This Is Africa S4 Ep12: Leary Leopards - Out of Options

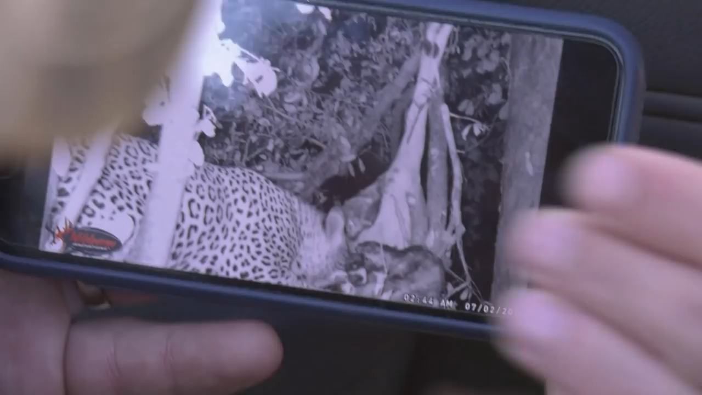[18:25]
And he's got very thick rosettes on the side here. It's beautiful.
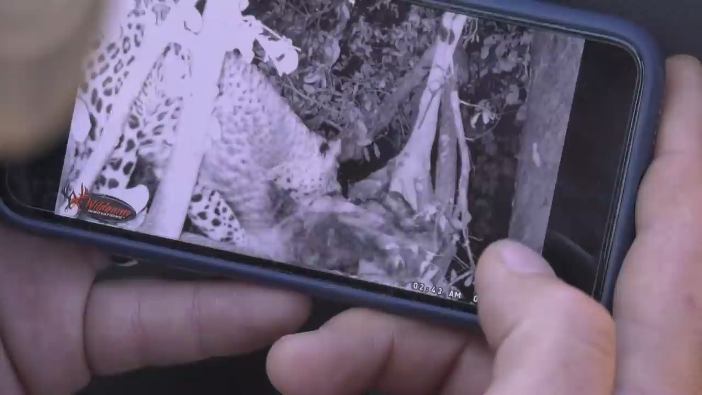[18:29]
You see, he's lifting that whole hippo. Oh wow. That's some strength.
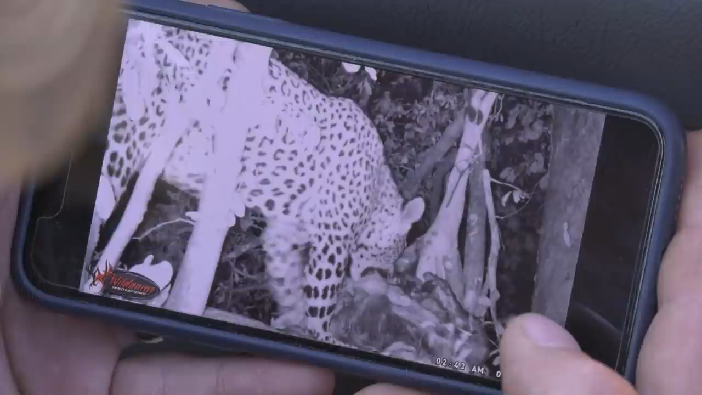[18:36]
Check out his forearms as well. You see how his face is stout here.
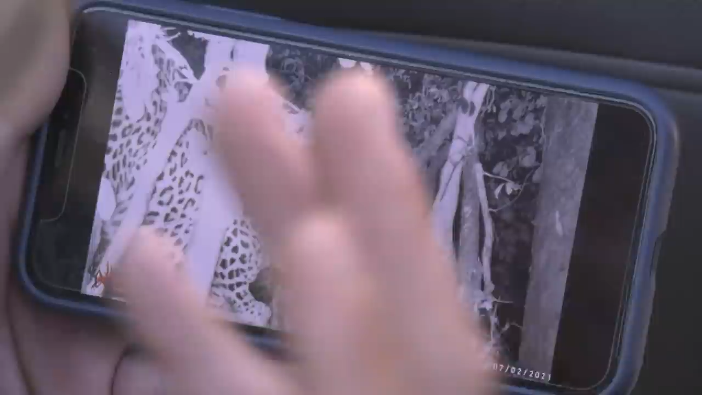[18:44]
Nice thick teeth too. He has a thick neck.
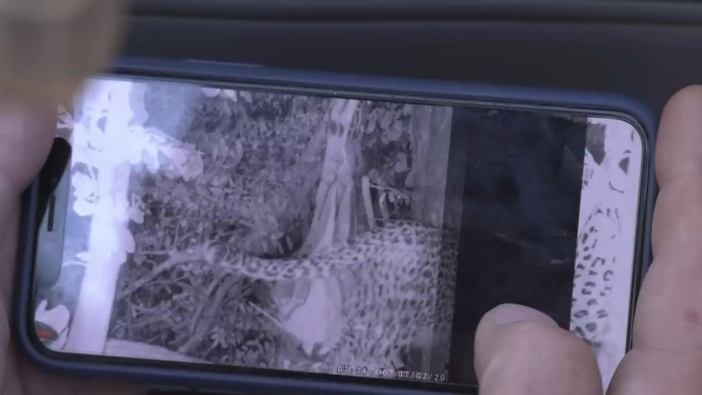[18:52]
What is that ball back? Yeah.
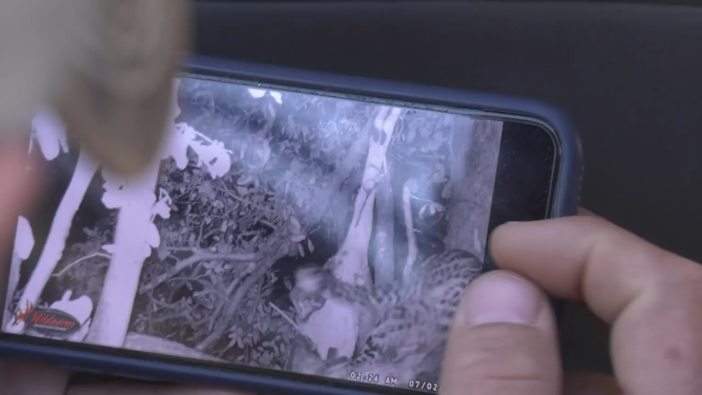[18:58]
There's a young male. And there's the big male.
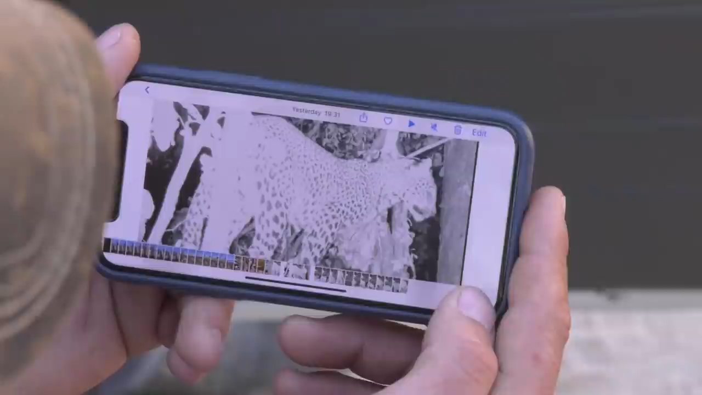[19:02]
This is the younger male. Yeah. This is the bigger one. Right. He's clearly way stocky. Yeah. That's definitely, it's two males.